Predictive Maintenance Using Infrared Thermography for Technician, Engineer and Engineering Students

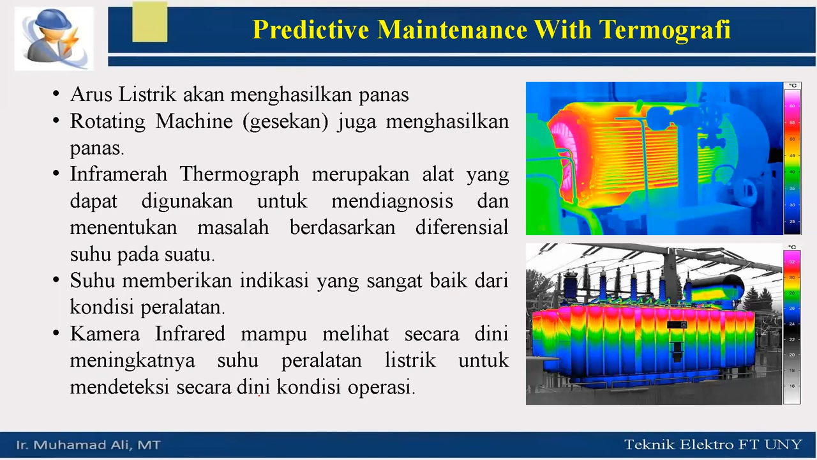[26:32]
Ini contoh hasil dari predictive maintenance dengan menggunakan infrared termography. Ini di motor, ini di trafo. Kita bisa lihat nanti distribusinya merata atau tidak. Masalahnya ada di mana. Panas ini bisa dihasilkan yang pertama oleh arus listrik. Ini kalau yang di elektrik. Kalau di mekanik bisa karena adanya rotating mesin.
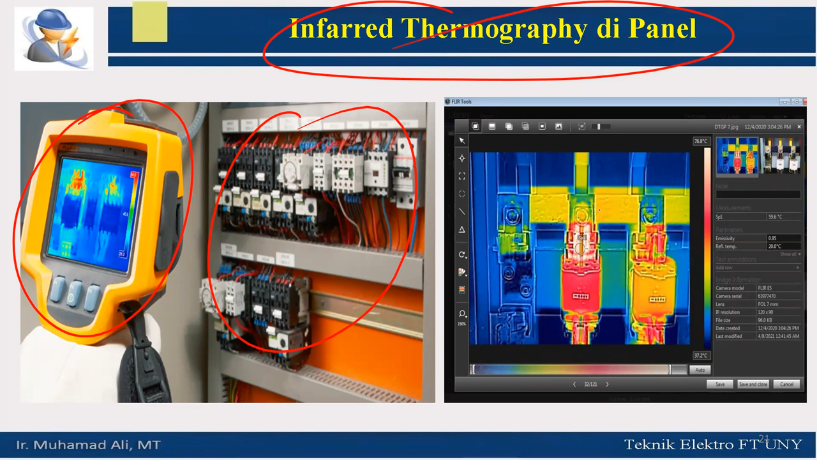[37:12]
Ini panel kita tembak nanti pakai infrared termografi. Nanti akan kelihatan. Contohnya seperti ini nanti bisa kita lihat. Oh ini terjadi panasnya berlebih. Yang disini terjadi panas berlebih. Sehingga nanti kita bisa cek. ini contoh untuk analisis secara simultan. Jadi nanti kita bisa lihat di titik-titik tertentu mana yang terjadi panas. Ini panas disini. Nah disini panas. Ini panas. Yang lain normal. Sehingga nanti kita bisa di cek. Di sana itu apa sebenarnya. Apakah kendor.
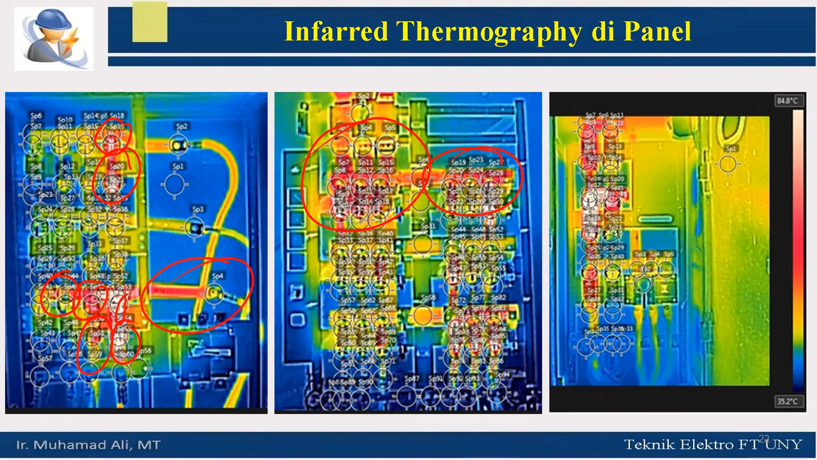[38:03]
On screen: scale top 84.8°C, scale bottom 35.2°C
Sehingga sebelum panas ini menimbulkan kerusakan yang parah jelas nanti kita nanti perlu melakukan perbaikan. Termasuk disini. Ini adalah di panel. Di panel listrik. Nah ini adalah di trafo kita bisa lihat kalau kita tembak pakai foto reelnya seperti ini. Tidak ada masalah dengan kondisi seperti ini. Ternyata begitu kita tembak pakai infrarat disini panasnya berlebih. Titik ini terjadi hotspot. Kenapa? Nah ini adalah nanti Anda sebagai ahli engineer maintenance senior dan lain sebagainya itu nanti bisa melakukan prediksi.
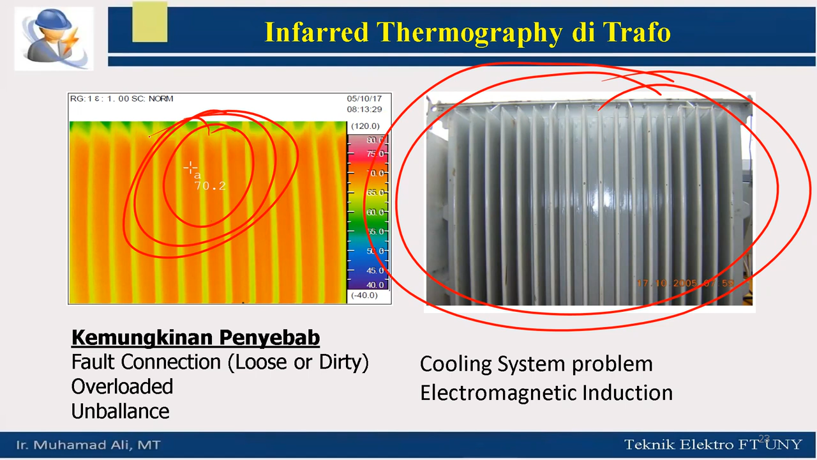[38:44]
apa kira-kira penyebab terjadinya panas disini. Nah disini kita bisa mencari akar masalahnya. Maka dimunculkan alternatif-alternatif. Pertama apa penyebabnya? Oh dicek dulu disini. Apakah fault connection atau tidak? Apakah gendor atau tidak? Apakah kotor atau tidak? Apakah terjadi karat atau tidak? Nah itu nanti dicek di dalamnya. Berikutnya apakah bebannya itu over atau tidak? Nanti dicek disini. bebannya seperti apa? Oh bebannya tidak over nanti dicek harmoniknya. Ini harmoniknya nanti dicek. Nah ini yang kadang-kadang kita tidak melakukan pengecekan.
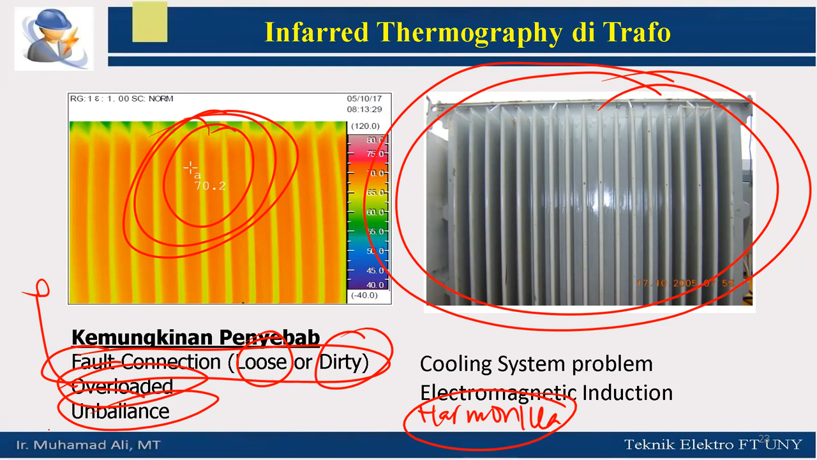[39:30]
Yang berikutnya apakah bebannya itu balance atau tidak? Seimbang atau tidak? Karena apabila balansnya atau bebannya tidak seimbang nanti bisa menyebabkan salah satu fase itu panas. yang kelima apakah sistem pendinginan trafo ini berjalan atau tidak disini? Oh pendinginan pakai minyak atau minyaknya bermasalah atau tidak? Oh disitu ada sirkulasi udara pakai van apakah disitu vannya muter atau tidak? Yang berikutnya adalah adakah induksi elektromagnetik atau tidak? Nah ini adalah beberapa penyebab-penyebab yang menyebabkan terjadinya panas disini.
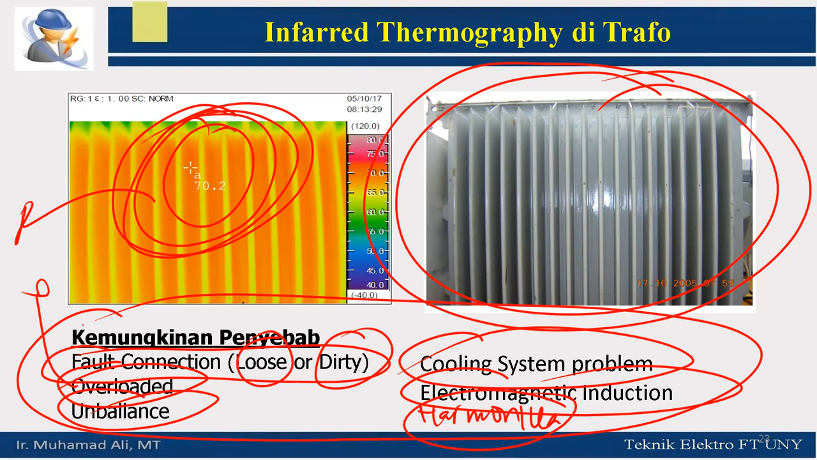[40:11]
Oleh karena itu nanti analisisnya adalah dengan melakukan pengecekan-pengecekan ini semua sehingga nanti kita bisa temukan apa root cause analysis akar penyebab terjadinya panas ini sehingga nanti bisa diselesaikan. Ini contoh lain pengukuran panas pada trafo dengan menggunakan infrared dermografi. Ini kalau difoto secara langsung itu gambarnya seperti ini. Mungkin kita tidak ada masalah dengan foto langsung. Tetapi begitu kita tembak pakai infrared kita bisa lihat disini. Ini panas sekali. Ini cukup panas. Yang sini dingin. Normal.
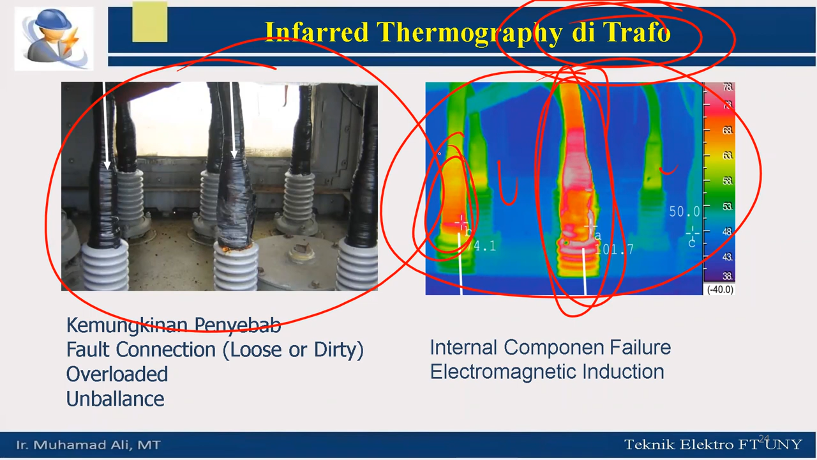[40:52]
Kita bisa lihat disini. Apa penyebabnya terjadi panas berlebih di sini. Dan disini apa? Apa penyebabnya? Yang pertama mungkin bisa terjadi karena kendor. Atau karena kotor. kalau kita lihat disini ada kotoran dikit. Nah disini ini sudah menunjukkan bahwa ini sudah mulai kotor sehingga perlu dibersihkan. Kita lihat juga untuk bebannya. Apakah overload atau tidak?
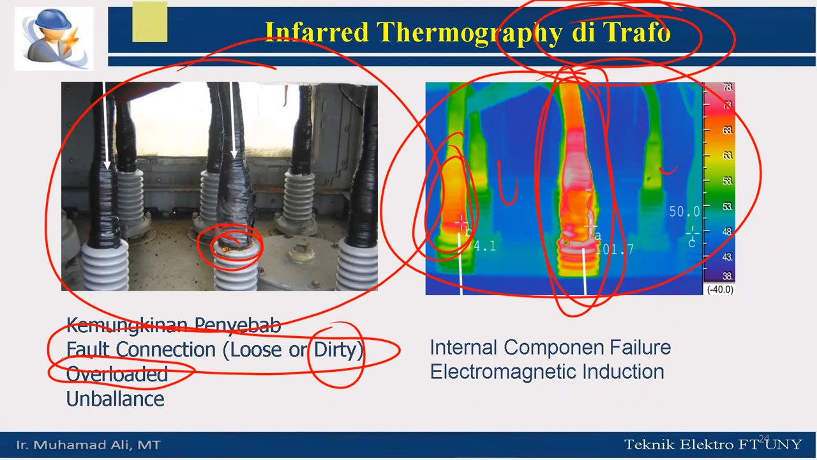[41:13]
Oh tidak overload. Kita cek unbalance-nya. Apakah seimbang atau tidak? Antara fase RST. Kita cek lagi apakah ada internal komponen failure atau tidak? Jangan-jangan ada internal komponen yang rusak. Yang berikutnya apakah ada elektromagnetik induksi atau tidak? Yang berikutnya ada harmoniknya atau tidak? Jangan-jangan di sini harmoniknya tinggi.
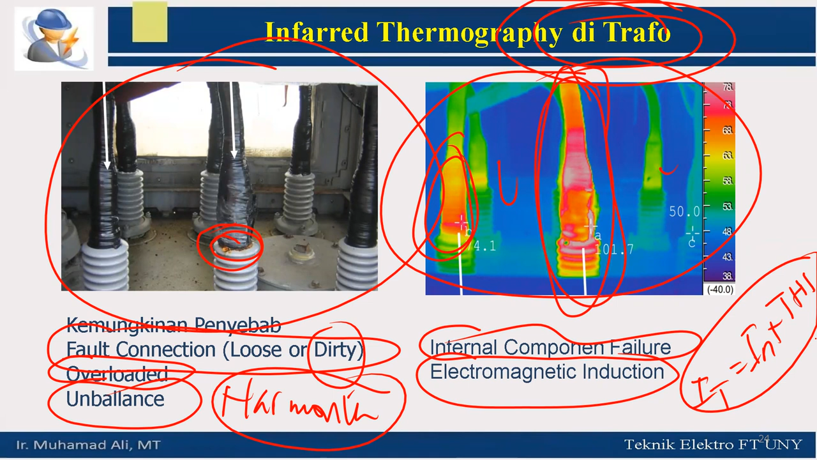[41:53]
Sehingga nanti arusnya menjadi I total sama dengan I nominal plus I harmonik THI. Nah kalau THI-nya tinggi THI tidak terdetek di current indicator. Nah ini penting Bapak-Ibu sekalian saudara-saudara sekalian untuk difahami supaya nanti kita bisa menentukan predictive maintenance yang terbaik. Ini di sambungan kita bisa lihat ini sambungannya yang ada di sini yang di sini tidak masalah yang di titik ini yang mengalami masalah. Apa penyebabnya bisa kita lakukan?
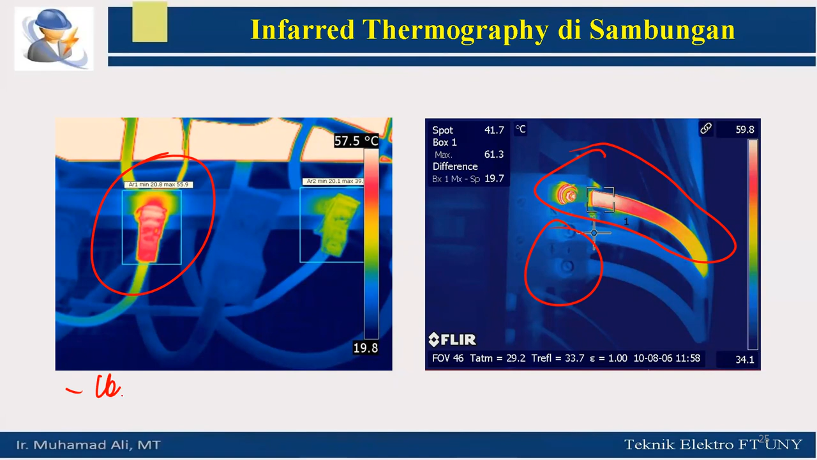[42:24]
On screen: spot 41.7°C
Tadi ya akar penyebabnya pertama tadi kendor yang kedua kotor atau tidak? Yang berikutnya adalah bebannya overload atau tidak? Anbalan atau tidak? Bisa dicek lagi nanti apakah nanti karat atau tidak? Bisa dicek lagi nanti apakah harmoniknya? Ini adalah penyebab-penyebab yang bisa mengakibatkan sambungan
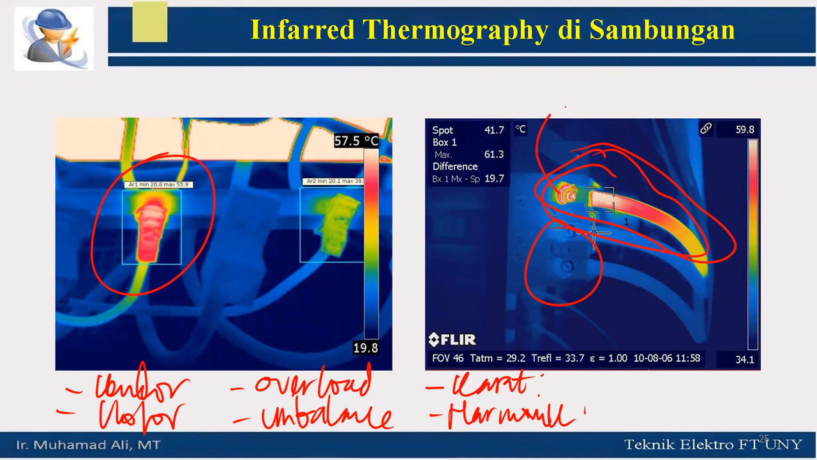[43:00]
On screen: spot 41.7°C
pada titik ini itu mengalami panas yang berlebih. Atau mungkin di sini sambungannya sudah jelek. Sehingga nanti perlu kita cek.